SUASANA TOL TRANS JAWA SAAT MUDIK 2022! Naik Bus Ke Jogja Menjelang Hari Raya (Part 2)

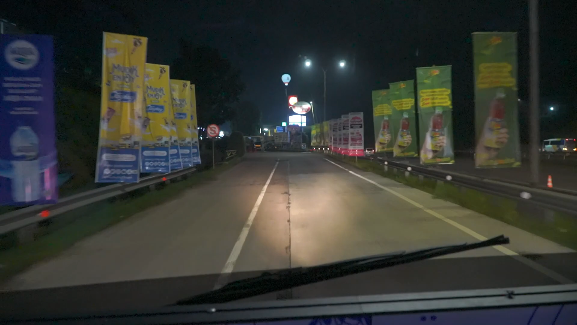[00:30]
Halo semuanya, ini adalah video part kedua perjalanan saya naik bis Safari Dharma Raya dari Bekasi menuju Yogyakarta via Temanggung edisi Arus Mudik tahun 2022.
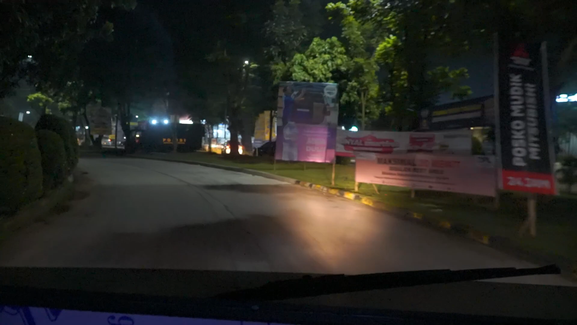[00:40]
Nah, perjalanan kita malam ini sudah memasuki rest area
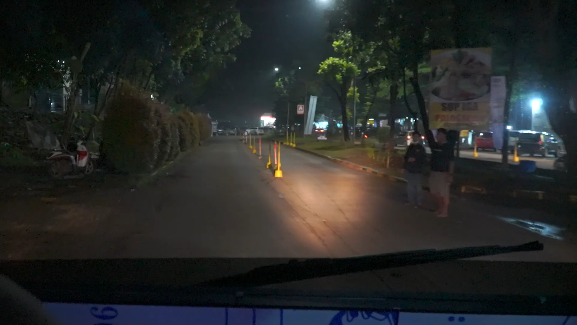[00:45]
KM102 Tol Cipali di daerah Subang, Jawa Barat untuk makan malam.
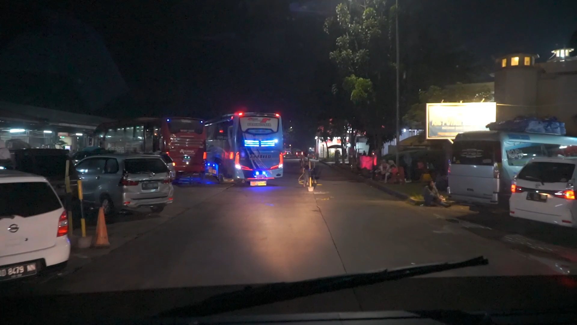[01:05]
dan sekarang jam 1 perjalanan sudah sampai